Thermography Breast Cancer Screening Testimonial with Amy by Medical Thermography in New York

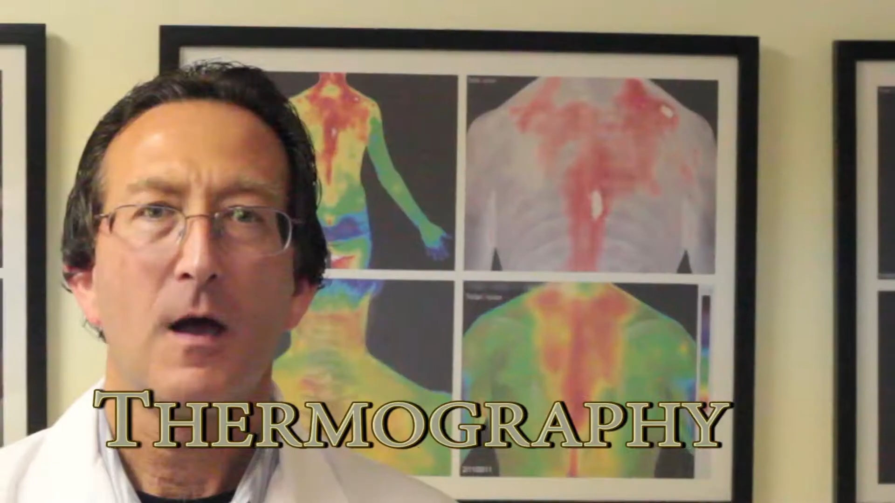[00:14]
Thermography maps the heat patterns of the human body and is used as an early detection tool for developing physiological conditions.
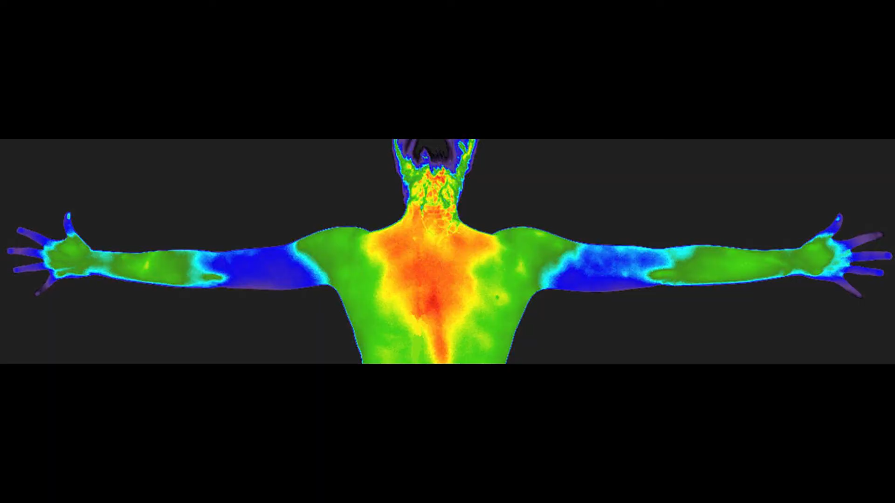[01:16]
Medical Thermography Associates in Clifton Park. Thermography is a simple, non-invasive process that is private, requires no touch, no radiation, and is 100% safe. Medthermography.com